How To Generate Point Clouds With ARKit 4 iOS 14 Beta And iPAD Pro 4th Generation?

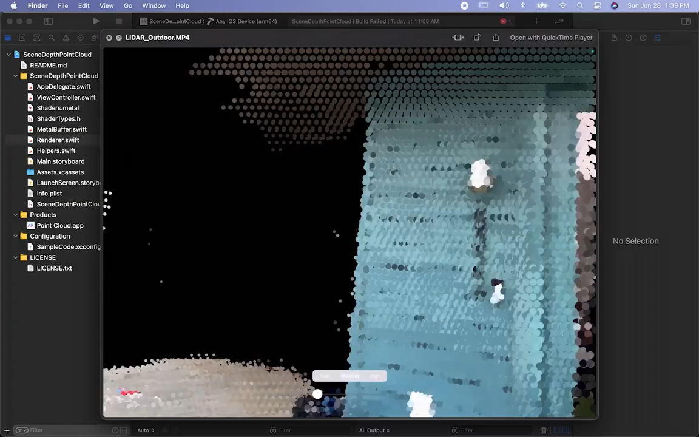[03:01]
Particle size is bigger. I'm just scanning, you know, the walls of my house and also some
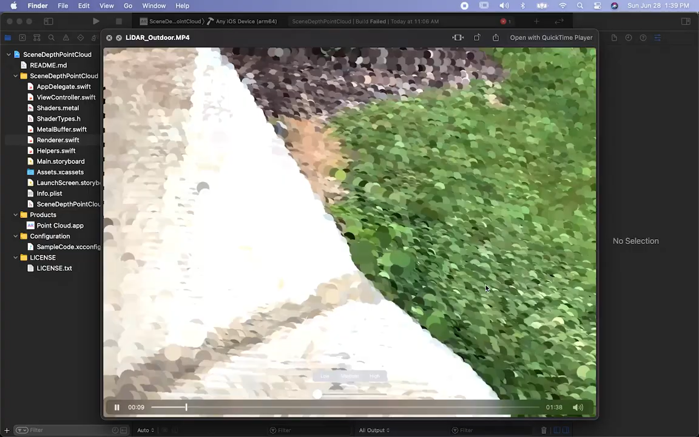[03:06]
of the overfront yard and everything. Yeah, it just looks really cool.
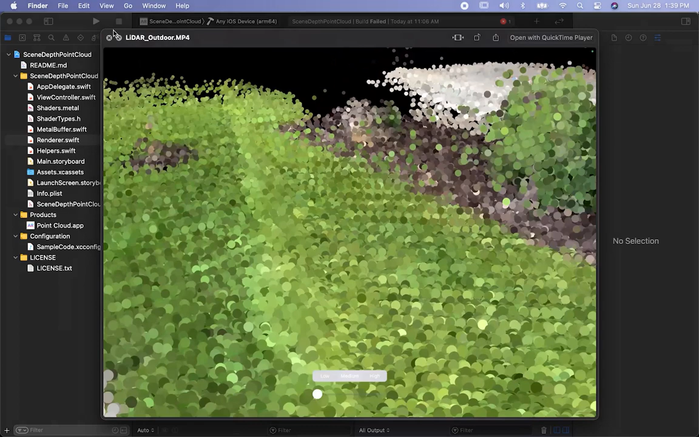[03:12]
So what I want to show you is, let's actually do a real-time demo. So I am in my office, so I want to show you how that looks. All right, guys. So I got my iPad connected, so I want to show you the results.
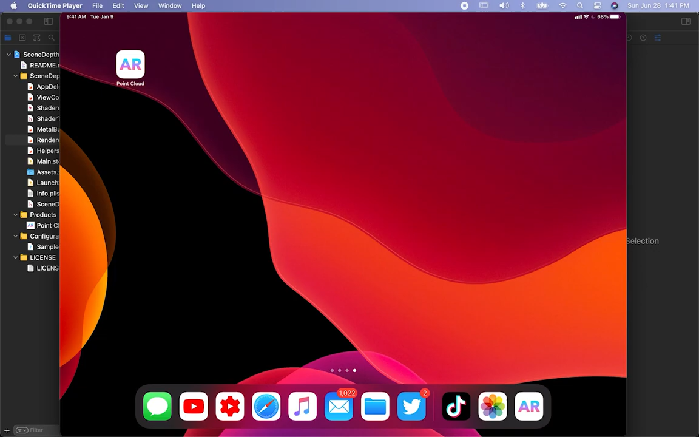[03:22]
I'm going to be scanning my room. And you're going to see that as soon as I start scanning,
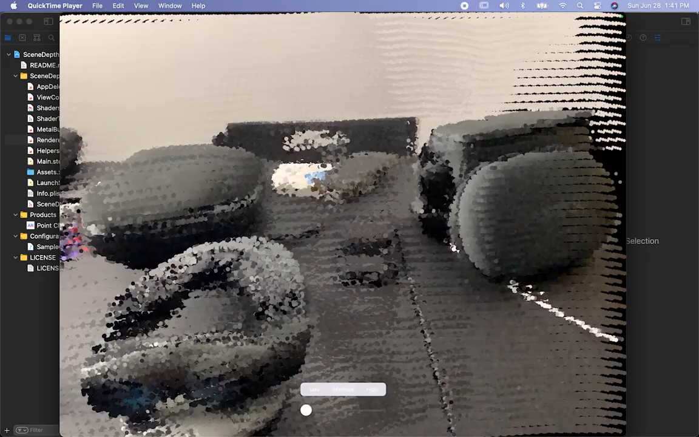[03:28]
you can see all my hardware and a couple of hats that I have in there. I have the HoloLens.
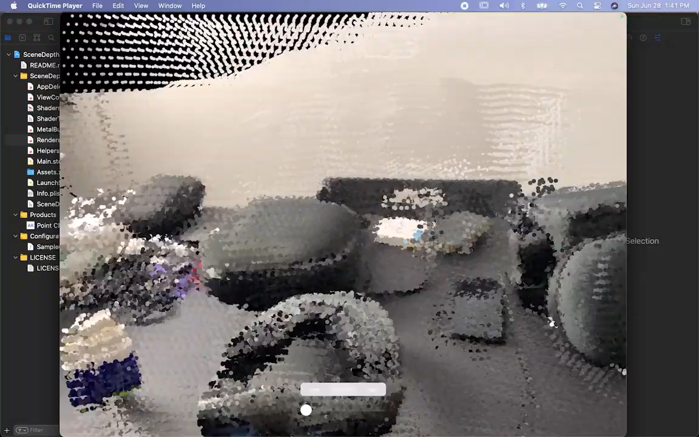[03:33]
And let me just go ahead and rotate it. You guys can see the lamp. See if we can get some of that roof and also the walls.
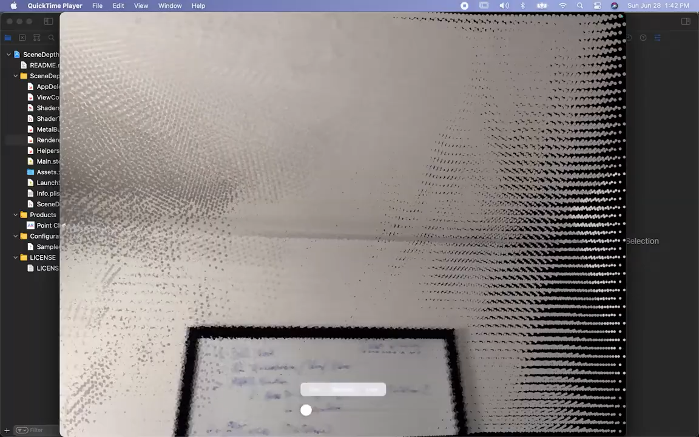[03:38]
So I have a couple of frames.